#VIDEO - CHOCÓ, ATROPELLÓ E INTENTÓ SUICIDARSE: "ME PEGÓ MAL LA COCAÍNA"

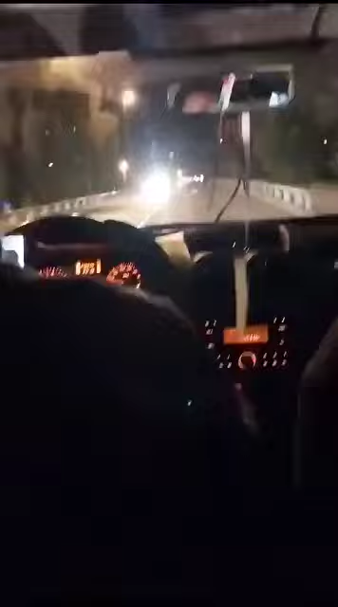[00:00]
Que hijo de puta como esta chocando boludo Si, llamá boludo No, la repuso Lleva encima el forro de mierda, el otro se la repuso y casi vuelca Viste? Si, casi se vuelca Si
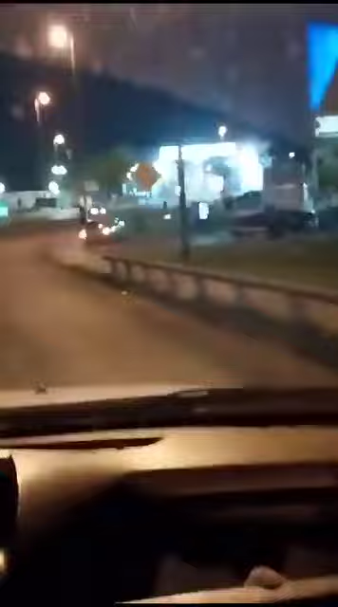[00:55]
boludo Está rompiendo todo No, eh,
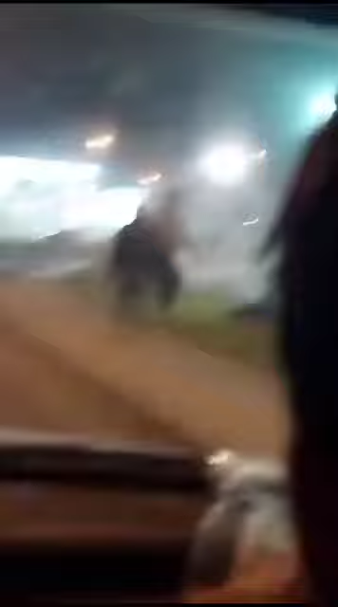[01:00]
lo chocó una siga, boludo Está matando a todo el mundo Vengan,
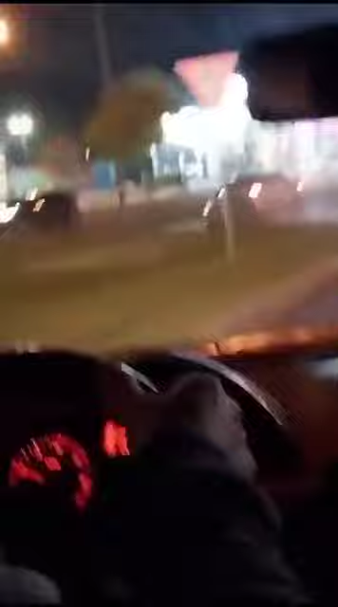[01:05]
por favor No, no, está re loco, eh, está re loco,